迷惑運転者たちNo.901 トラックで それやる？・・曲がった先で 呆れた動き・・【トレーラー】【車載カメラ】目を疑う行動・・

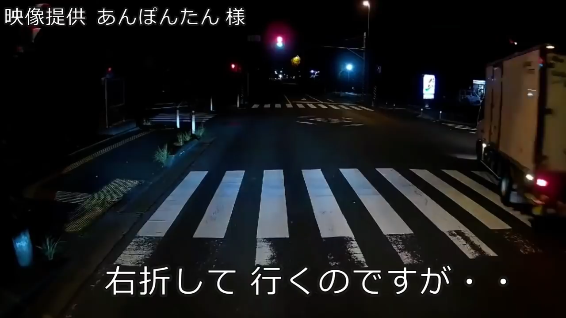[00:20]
やっぱりね、どうせ後ろでねちょい煽りかましてたもんね。無理だ。